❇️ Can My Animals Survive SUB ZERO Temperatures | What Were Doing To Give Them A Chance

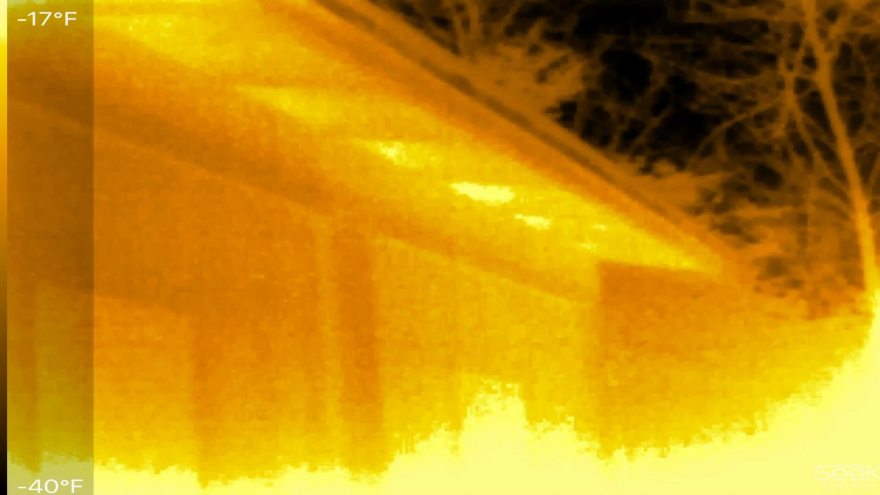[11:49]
On screen: scale top -17°F, scale bottom -40°F
that chicken coop's pretty warm you can see down below you can see how the chicken's
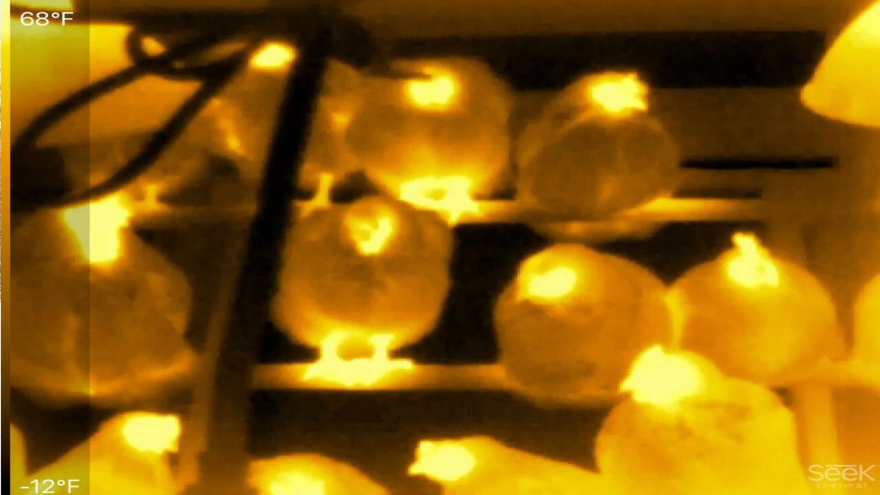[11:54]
On screen: scale top 68°F, scale bottom -12°F
feet and face are hot you can see where they're losing the most heat at and then also you can see on the the ground
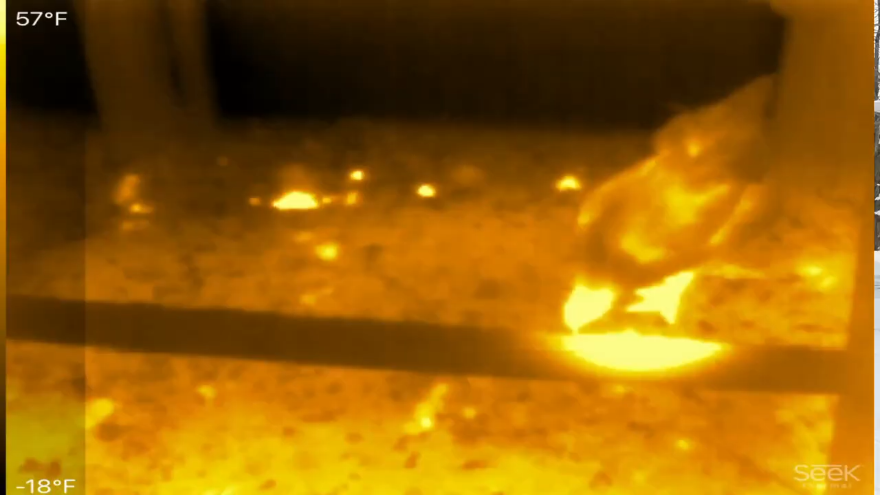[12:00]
On screen: scale top 57°F, scale bottom -18°F
their droppings like their fresh droppings and how those stick out
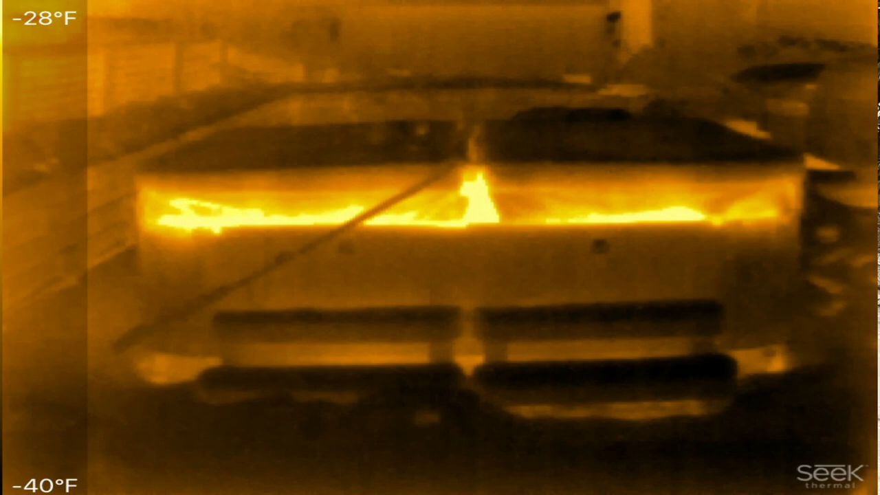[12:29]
On screen: scale top -28°F, scale bottom -40°F
you look at the hot tub you can see where i'm losing all the heat in the hot tub and you can kind of see i took a picture of the ceiling joists in